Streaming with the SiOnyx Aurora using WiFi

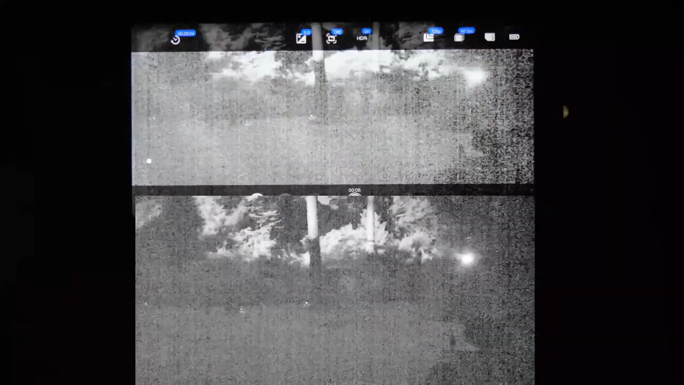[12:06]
So, in black and white mode, you still have noise, but it's all luminance noise, and that's much easier for you to interpret
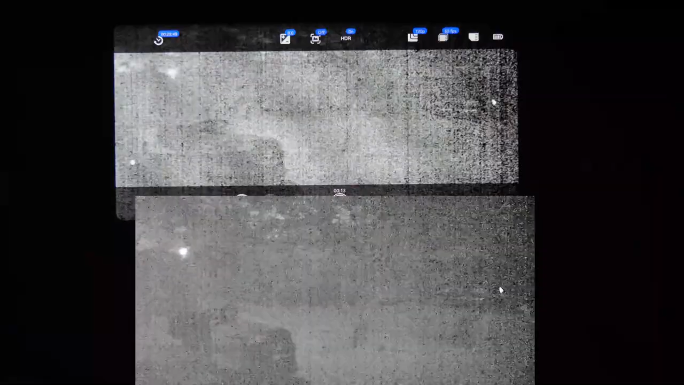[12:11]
as far as what you're looking at.
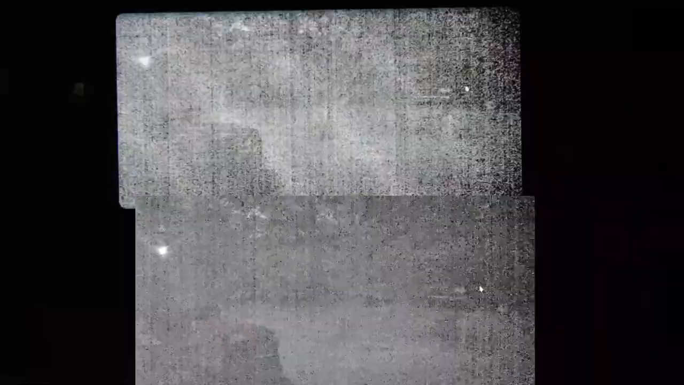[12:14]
So, again, this is not incredibly usable, but it's significantly improved when you go out of color mode. So, to me, I would reserve color mode for situations where you have a fairly decent amount of ambient light. Now, mind you, I'm looking out in the backyard right now, and I can barely see the foliage line running across the center of the screen. Okay?
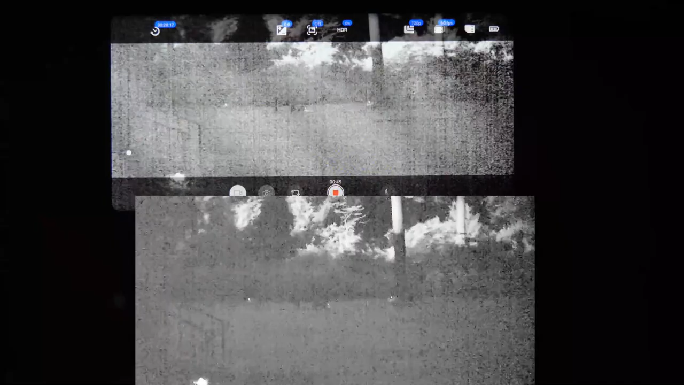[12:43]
So, that is your black and white mode, and you're going to find that usable at higher frame rates, especially, or in very low light conditions.
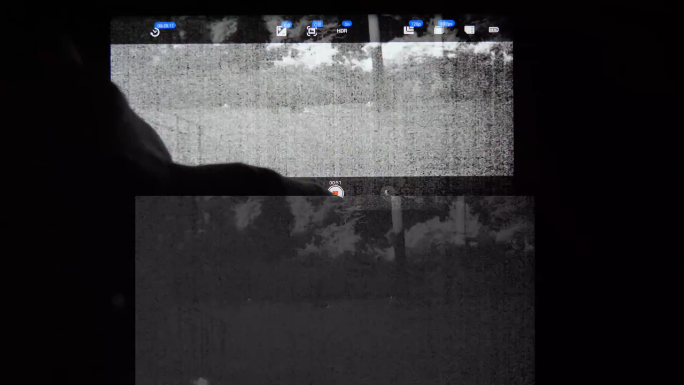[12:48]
So, let's stop recording, and we'll go to green mode and start recording again.
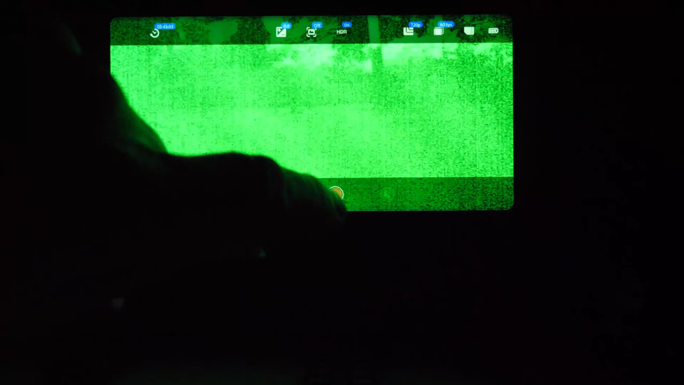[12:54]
Now, in the green mode, personally, I don't like digital green mode. I like green on your traditional night vision. It works fairly well. But every implementation I've seen of the green mode
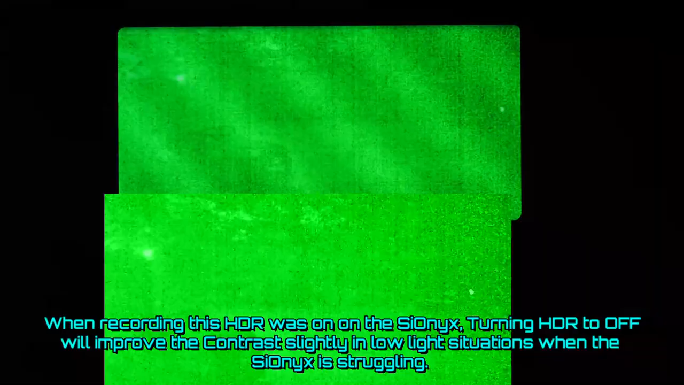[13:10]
on digital devices washes out your contrast too much to where, really, aside from the fact it's a pretty color, I don't see much added benefit.
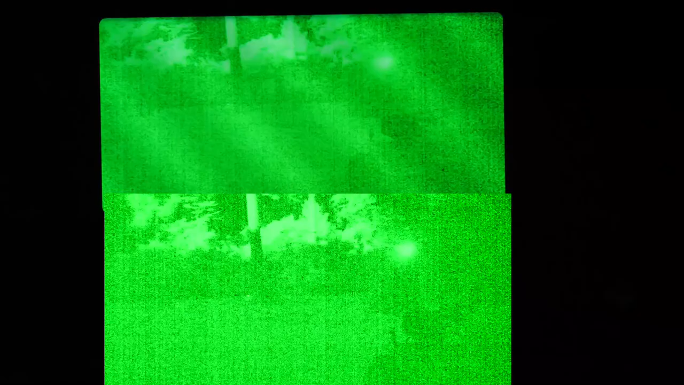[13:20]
Now, I understand that you can see more shades of green than any other color and that it's easier on your eyes, but to me, black and white mode is more effective, and that holds true of this, it holds true of the Sightmark Wraith, every other,
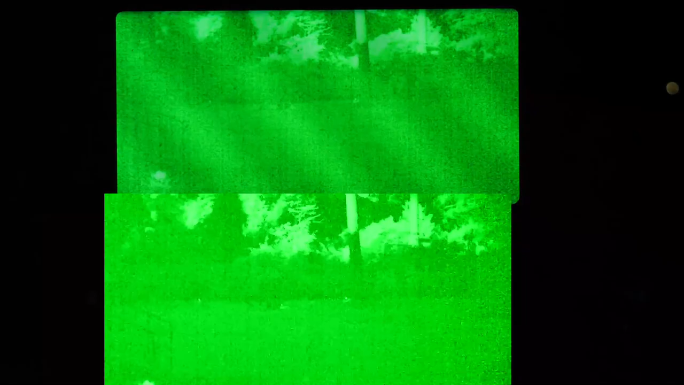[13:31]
this and every other digital device that I've actually had the opportunity to play with.
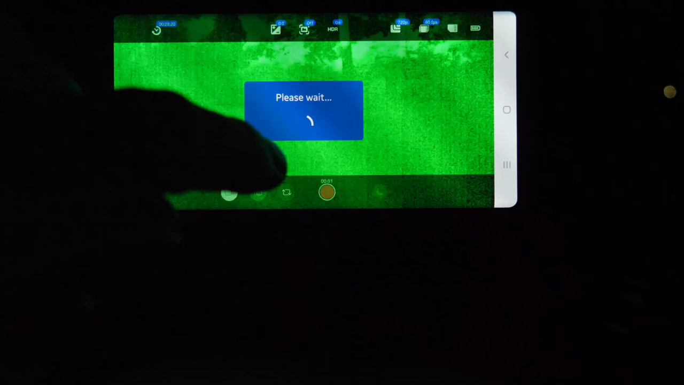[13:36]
So, now, that being said, let's start backing our frame rate down
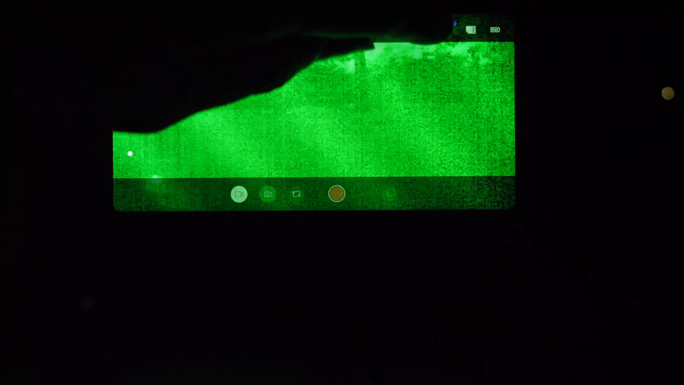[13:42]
to find out how this thing performs and what might be acceptable.
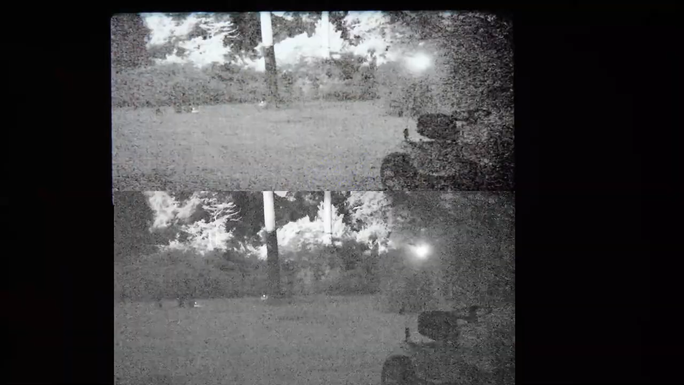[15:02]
So, you know, I could see a rabbit out in the yard and the tree lines about 40 yards plus away. But I could see, I could see a rabbit at least two thirds of the way out there, probably without much problem, especially if he's moving. Okay. So, there you have 30 frames a second and grayscale or black and white mode.